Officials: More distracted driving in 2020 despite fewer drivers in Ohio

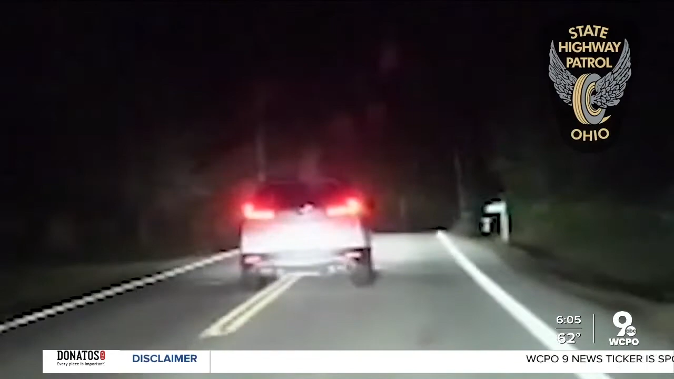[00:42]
You can see her here swerving into the opposite lane for quite some time and then eventually even hitting the guardrail in Hamilton County. There have been almost 900 distracted driving crashes since June of last year, most of them on 75 and 275 in Butler County. About 340 distracted driving crashes in the last year.
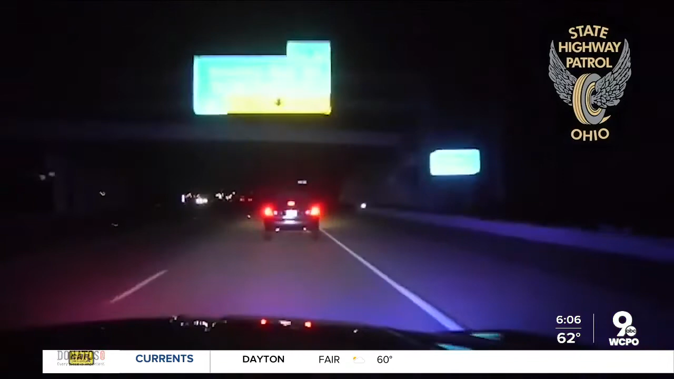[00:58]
Now, the majority of those did not involve serious injuries or deaths, more so property damage and some minor injuries.